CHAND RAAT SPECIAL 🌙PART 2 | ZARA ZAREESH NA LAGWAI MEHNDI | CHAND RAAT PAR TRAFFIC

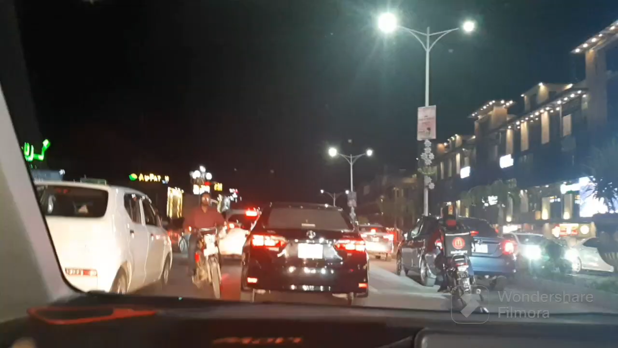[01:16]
तो जी ये इस वक्त हालात हैं चांद रात पे बाहर के।
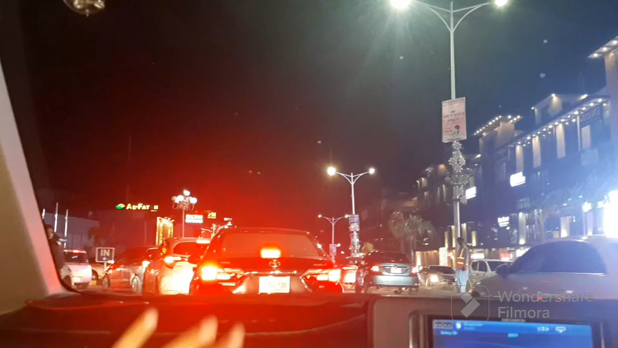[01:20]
अभी हम ढूंढ रहे हैं कि अगर हमें कहीं कुछ मिल जाए मेहंदी लगवाने के लिए, कोई आंटी कोई बैठी हो तो हम उधर से लगवा लें, लेकिन हमें नहीं मिलती।
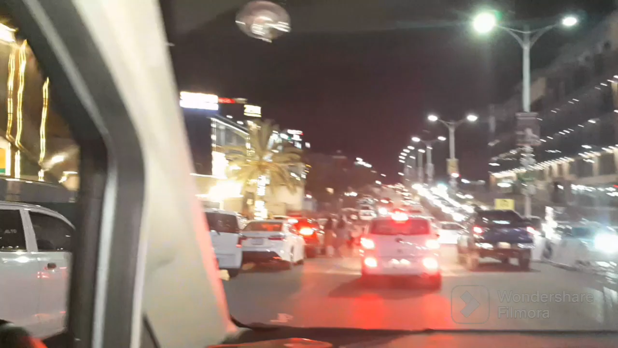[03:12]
इधर लगे होते हैं स्टॉल जल फते पे, सात वाली उस रोड पे बहुत ज्यादा रश है,